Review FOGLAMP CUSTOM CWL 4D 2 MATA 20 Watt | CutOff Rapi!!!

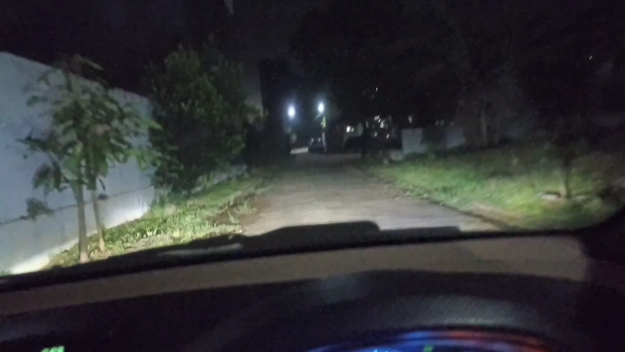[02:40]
Dan ini saya di tempat yang jauh lebih gelap dari sebelumnya. Ini tidak ada cahaya lampu dari atas ya, tidak ada lampu jalan. Dan ini bisa Anda lihat ini terang sekali untuk ukuran fog lamp ya.
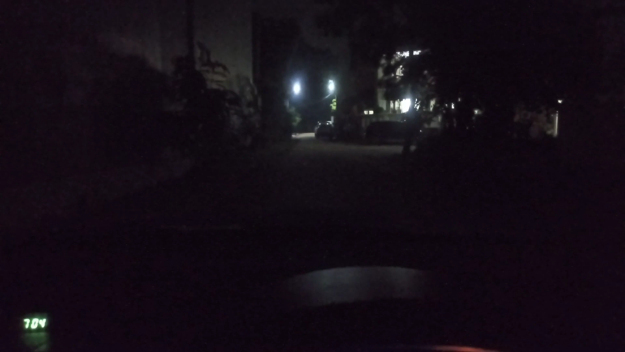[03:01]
Ini saya matikan dan nyalakan dan Anda bisa perbandingan sendiri seperti apa terangnya.
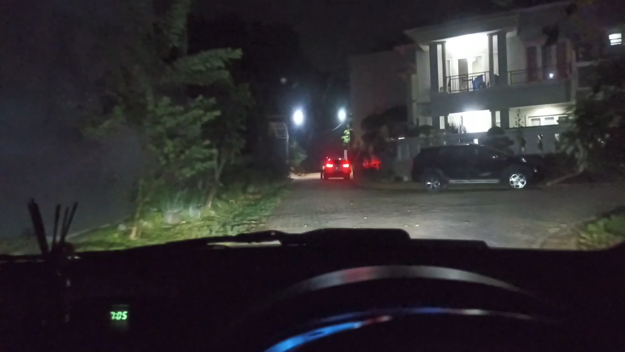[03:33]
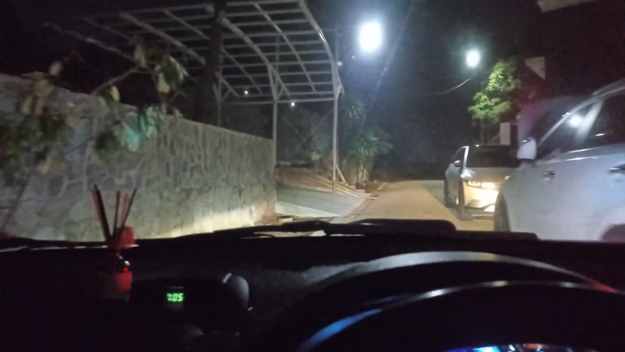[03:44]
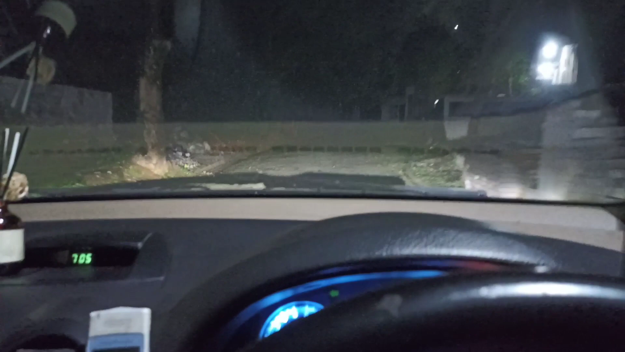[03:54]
Dan sekali lagi ini saya bilang ini sangat terang untuk ukuran fog lamp. Oke, jadi kesimpulannya fog lamp ini sangat worth it untuk digunakan di mobil ya, mengingat harganya juga sangat murah untuk ukuran seterang ini.